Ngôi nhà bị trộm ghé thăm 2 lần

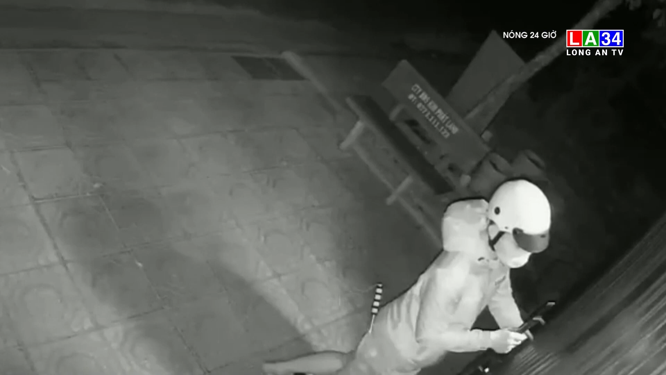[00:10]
Cụ thể, vào ngày 8 tháng 4, hai đối tượng tiến tới trước cửa ngôi nhà. Một tên ngồi trên xe cảnh giới, tên còn lại mở cổng đi vào trong căn nhà.